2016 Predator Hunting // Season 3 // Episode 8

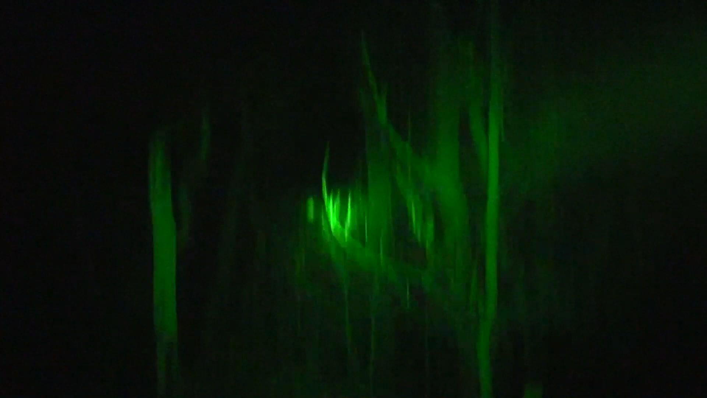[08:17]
There he goes. Dang. Three points.
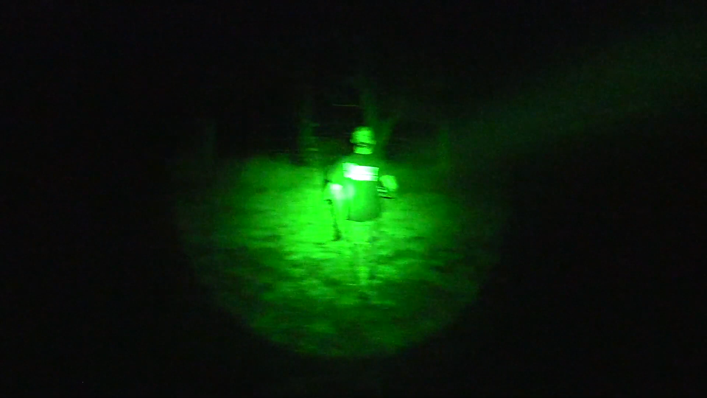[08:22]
We're on the board. Heck yeah. We're on the board already.
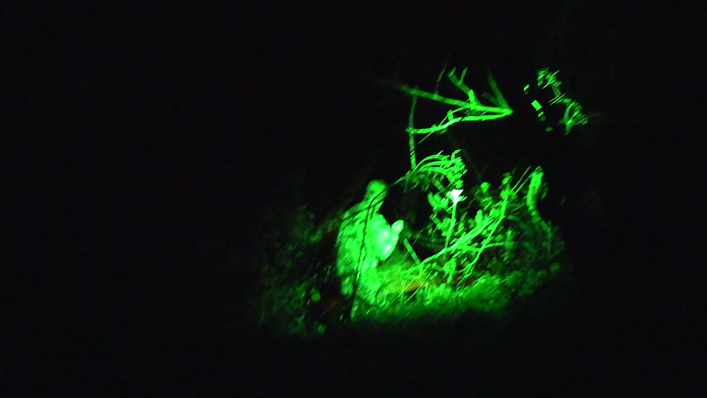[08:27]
Dude, that thing is jumping. That is.
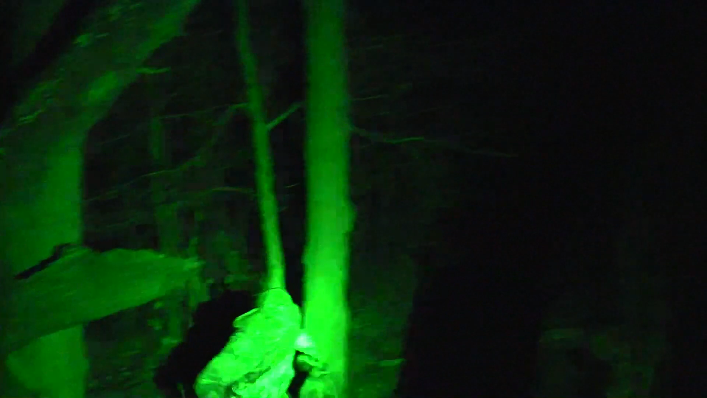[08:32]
I don't know which one's bigger. Is there a bit?